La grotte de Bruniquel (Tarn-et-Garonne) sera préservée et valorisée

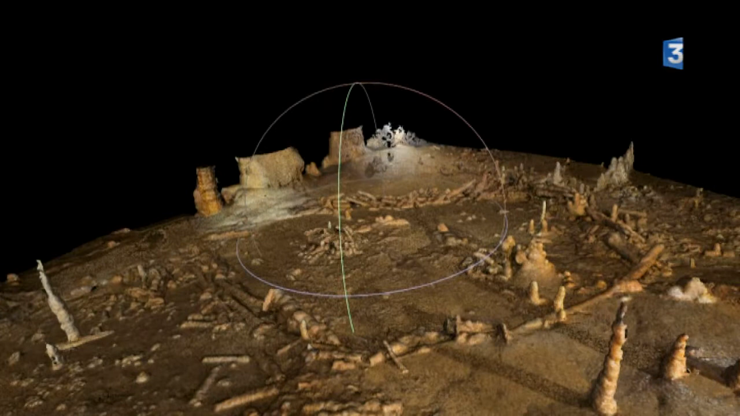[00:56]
Le relevé 3D va permettre de faire justement un relevé en 3 dimensions de la structure qui se trouve au fond de la grotte.